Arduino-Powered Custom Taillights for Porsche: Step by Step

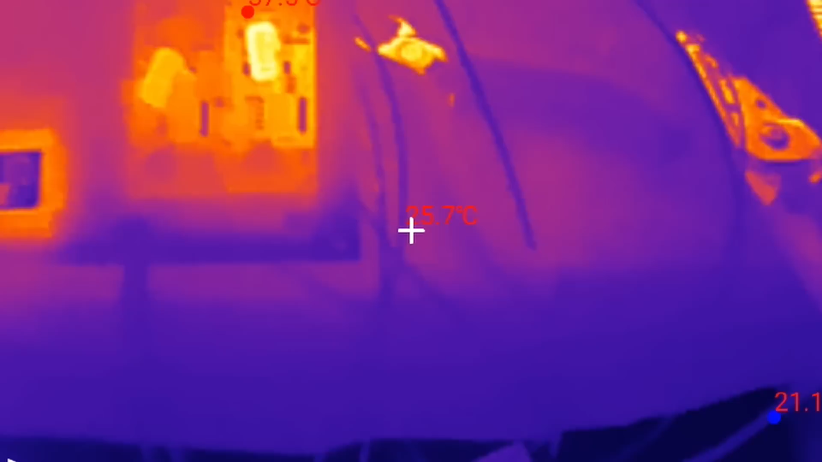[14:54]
it is a little interesting that one boards hotter than the other though oh that's probably because that's the
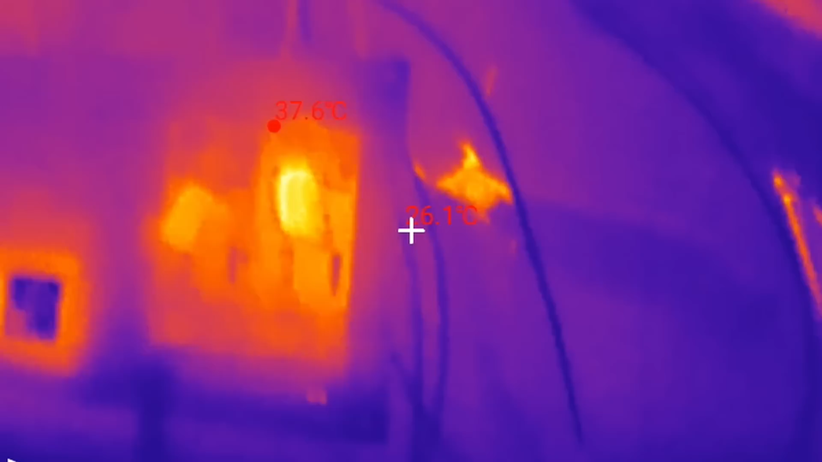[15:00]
one that's powering the lights right now so the other board it's kind of a duplicate for when we use
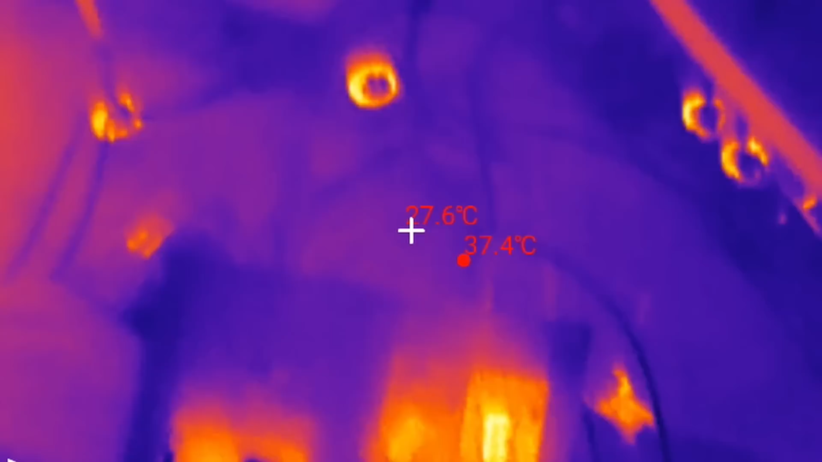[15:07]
On screen: spot 27.6°C
two LED strips and nothing looks hot on the back so we're good okay